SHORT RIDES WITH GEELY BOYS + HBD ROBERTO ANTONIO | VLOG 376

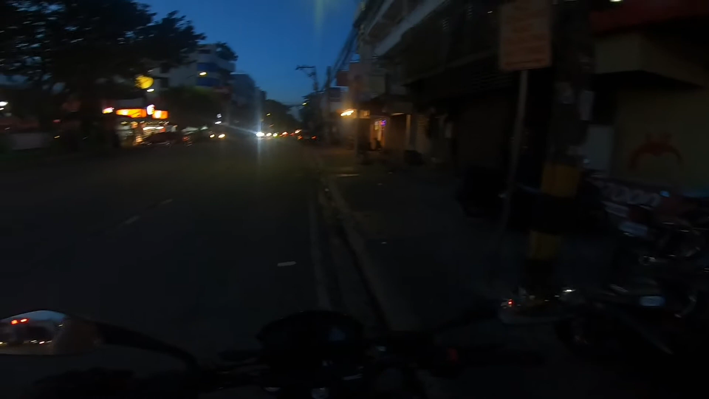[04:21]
Yung Jollibee tabi ng LBC sa Kabidio. Cut na natin. Ay, Donyas. Ah, ito Amoranto Park.
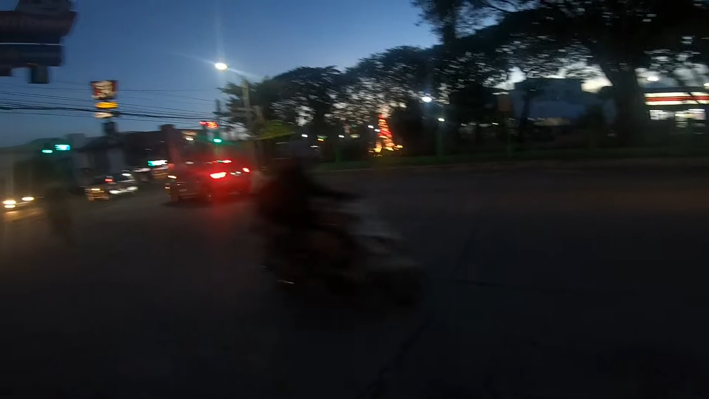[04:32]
Dito sa Bidaan sa niya. Hayop.
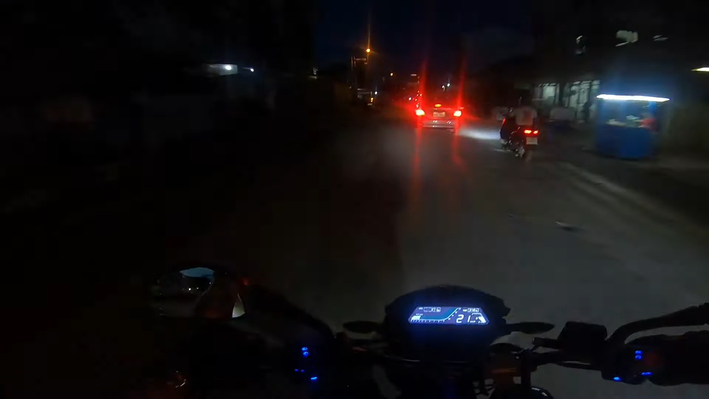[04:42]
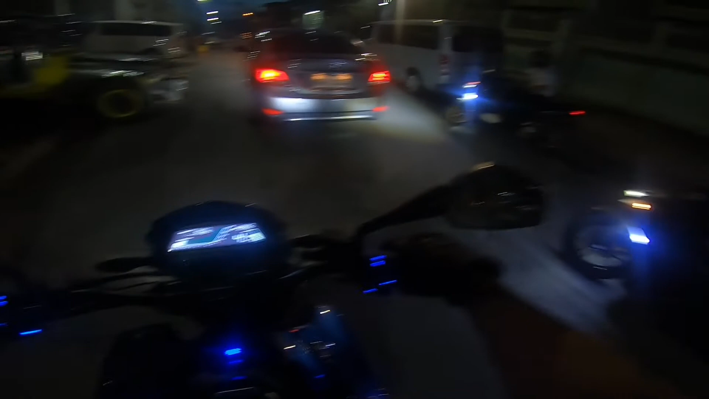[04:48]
Sayad eh. Ganda na mabahay dito.
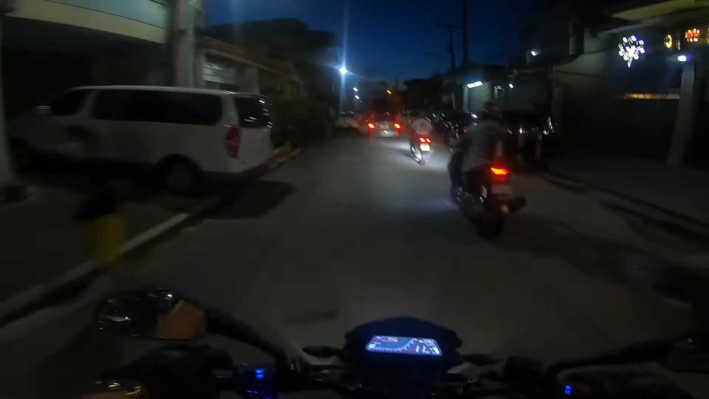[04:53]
Kakiyos na ata kasi ito eh. Ayun, dito ata magpapark si So, pwede magpark, Rob?